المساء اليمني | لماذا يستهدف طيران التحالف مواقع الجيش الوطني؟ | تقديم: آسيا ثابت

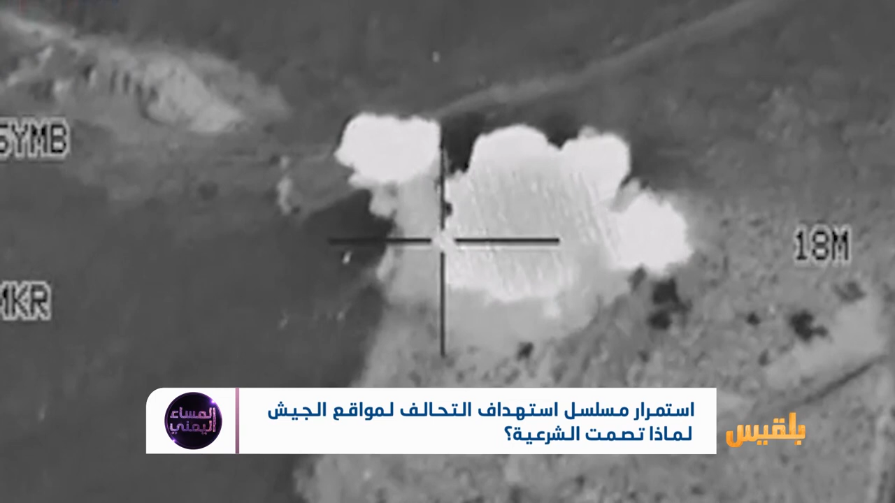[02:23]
سقطوا ضحايا الغارة ليست الضربة الأولى فقد سبقتها عشرات الضربة غادة عسكريون وكتائب وأفراد يذهبون ضحايا نيران التحالف منذ الجريمة الأولى التي سقط فيها ما يقارب مئة جندي بينهم اثنان